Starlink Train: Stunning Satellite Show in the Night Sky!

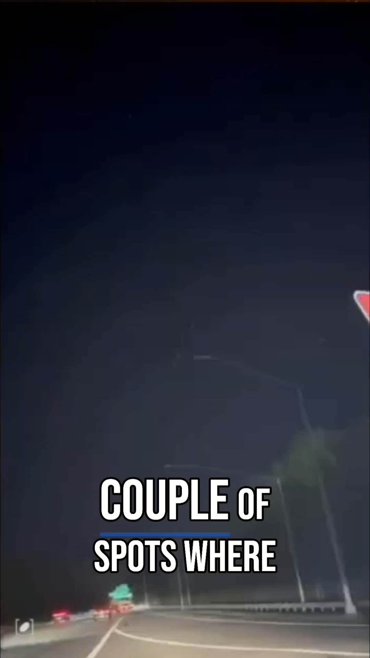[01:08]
Some are closer than others and when in a couple spots where they're really close they almost look like one kind of longer object when they're not.